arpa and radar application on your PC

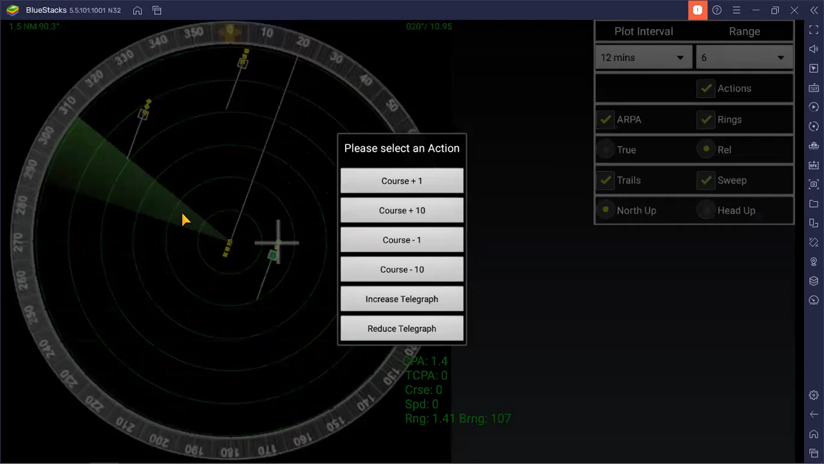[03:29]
and then it will alter so the sweep is a little bit uh slow okay so this is reader arpa so before uh it was only reader there is no automatic range uh radar plotting aid so this one is your target one target two then you have your trails
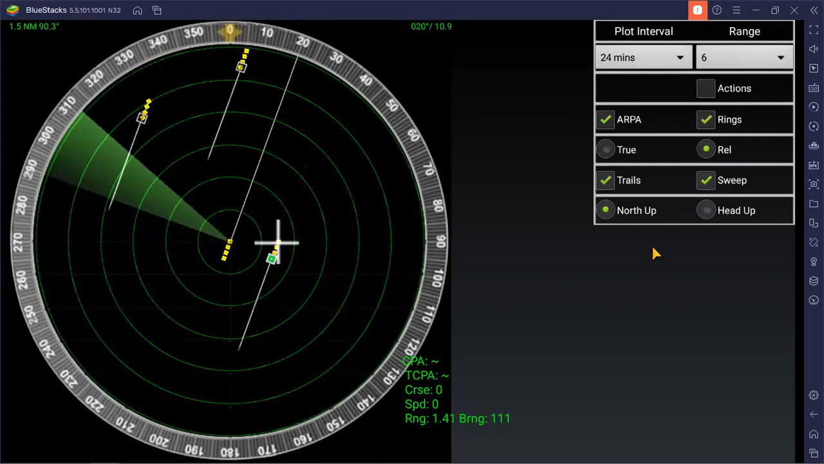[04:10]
you can increase your uh victor that one then you can also click your head up and north up north up okay head up and north up the trails is already you can adjust uh how many minutes so you can move your cursor here then cursor here okay so you can switch off your range ring to better
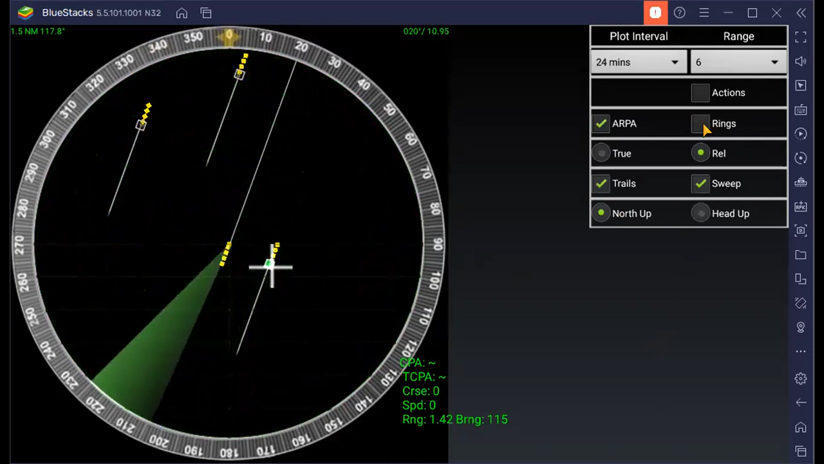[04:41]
uh interpretation of your targets okay range ring and then this is true this is relative okay so you can identify or select
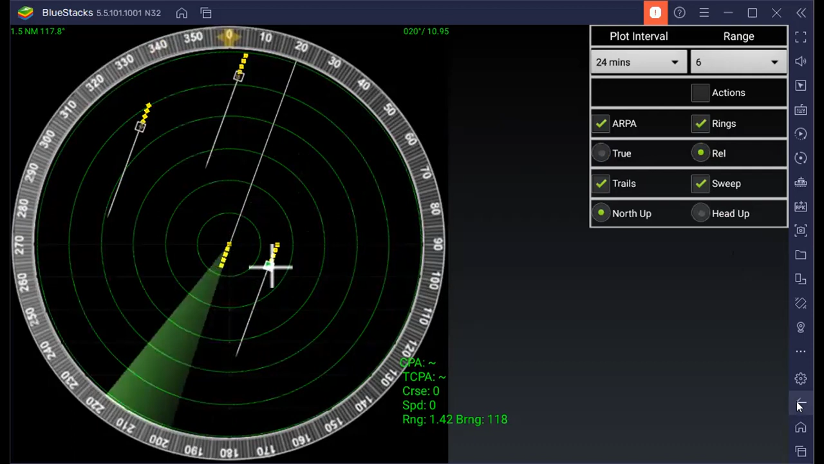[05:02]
okay okay okay okay you can adjust your heading